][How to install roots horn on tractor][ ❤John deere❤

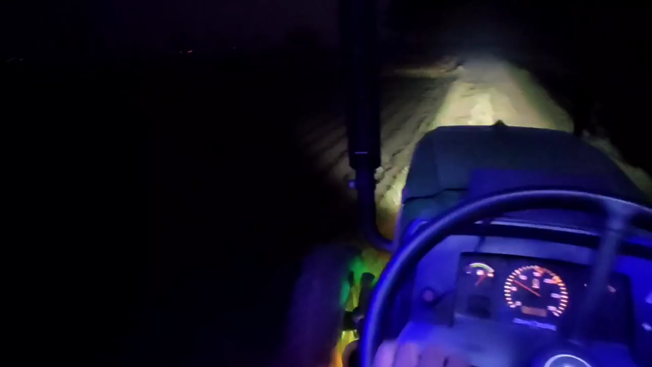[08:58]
ਤੇ ਹਲਾਂ ਨਾਲ ਮੈਂ ਵਾਹਤਾ ਹੁਣ ਹਨੇਰਾ ਹੋ ਗਿਆ ਕਾਫੀ ਤੇ ਮੈਂ ਨਾ ਹੁਣ
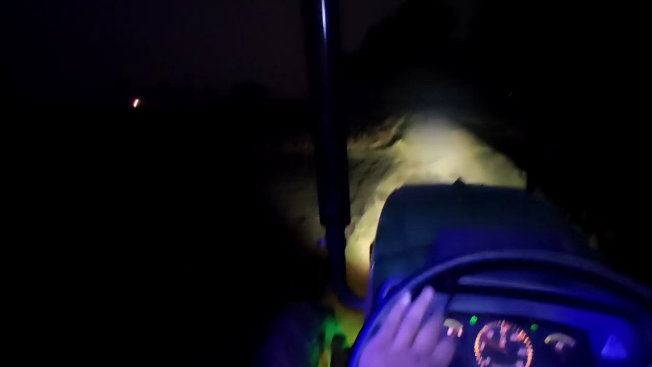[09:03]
ਹਲਾਂ ਨਾਲ ਵਾਹ ਕੇ ਤੇ ਹਲ ਉੱਥੇ ਕੱਢਤੇ ਤੇ ਹਲ ਹੁਣ ਉਹ ਫੋਰਡ ਮਗਰ ਪਾ ਲਿਆਉਣਗੇ ਤੇ ਮੈਂ ਰੂਟਾਵੀਟਰ ਪਾ ਕੇ ਲੈ ਚੱਲਿਆ ਤੇ ਆਹ ਦੇਖ ਲਓ ਤੁਸੀਂ ਤੇ ਹੁਣ ਇਹਨੂੰ ਜਾ ਕੇ ਕੱਢ ਕੇ ਇਹਦੇ ਮਗਰ ਪਾਉਣੀ
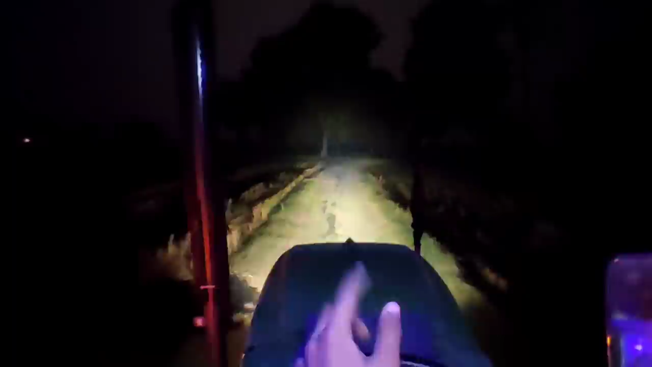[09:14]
ਆਪਾਂ ਟਰਾਲੀ ਤੇ ਦੇਖ ਲਓ ਤੁਸੀਂ ਰੂਟਾਵੀਟਰ ਕੱਢ ਕੇ ਮੈਂ ਹੁੱਕ ਪਾ ਲਈ ਤੇ